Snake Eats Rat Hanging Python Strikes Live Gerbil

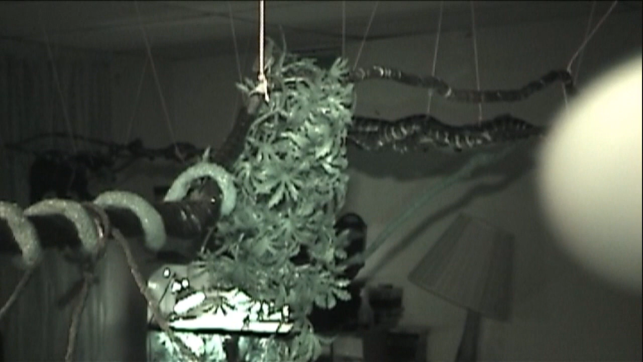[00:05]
You guys should see his head start coming in right around over here pretty soon. This snake will not hesitate. He's going to come in here, see the food,
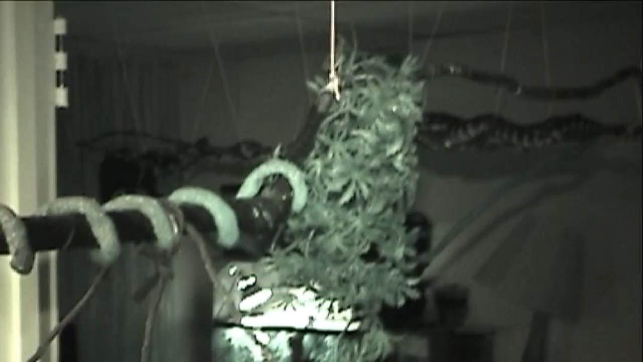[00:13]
he's going to go straight down the strike bar right there and he's going to go after this food.
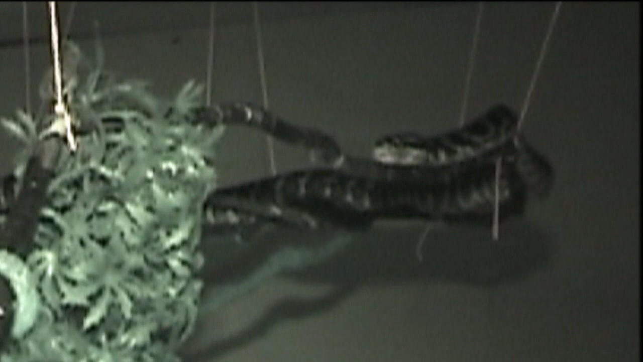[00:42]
decision that yeah he's going to come over here and eat so let's go ahead and see if we can get him coming in.
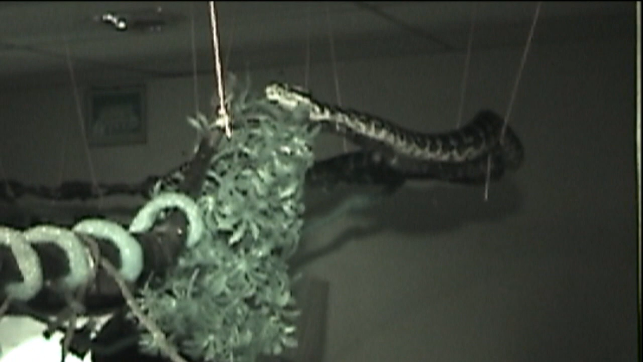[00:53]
Yeah he's going to waste no time,
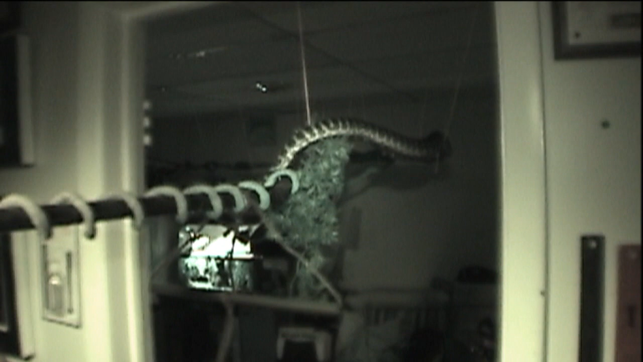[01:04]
he's going to waste no time at all here guys trying to bring this tripod down, want to try and get us a good shot here as well so he's moving in quick.
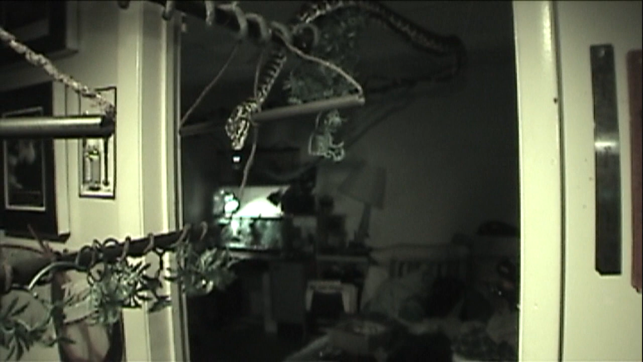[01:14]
This snake is unlike a red-tailed boa, a red-tailed boa will stalk,